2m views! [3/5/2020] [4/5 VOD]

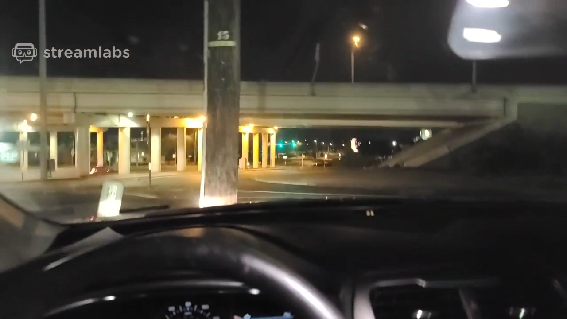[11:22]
I wonder, is it a I don't know, is it okay with like, okay, if I'm driving, is it okay with Mixer's rules to like put the camera like here? Like, mount it and like you can see the road? I don't know. I'm not even gonna fucking lie, bro. I really don't know if
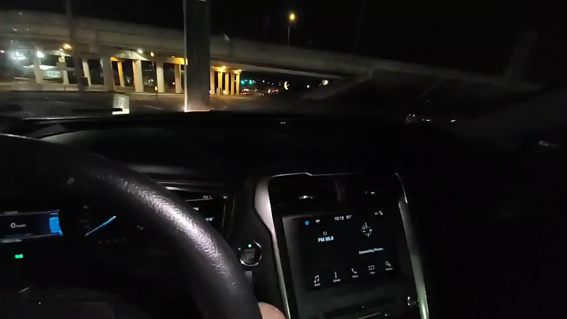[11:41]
you can mount a camera on a mount while you're driving.
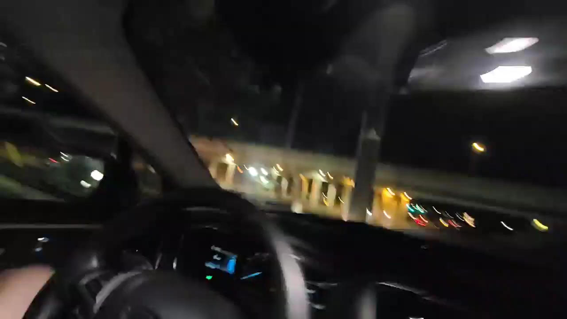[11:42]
I feel like you'd be able to, but I don't know, to be honest.